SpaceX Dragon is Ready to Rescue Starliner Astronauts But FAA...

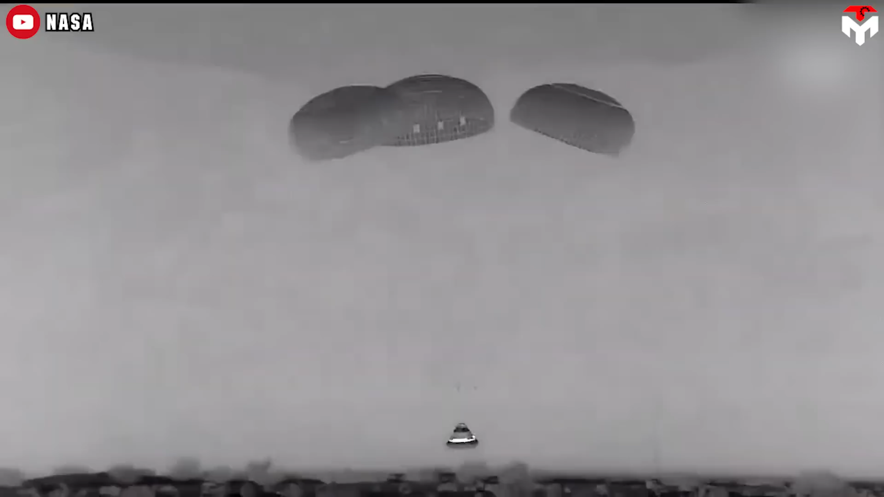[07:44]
The news comes less than two weeks after Boeing's Starliner capsule returned to Earth uncrewed,